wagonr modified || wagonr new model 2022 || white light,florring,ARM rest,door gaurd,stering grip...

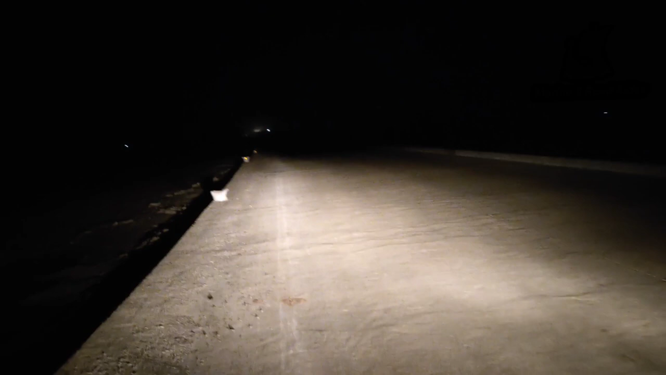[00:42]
हाई बिम लगाओ हाई बीम है करो यह है इस अब स्ब्रीख में भीरोशनी अच्छी अच्छी नोग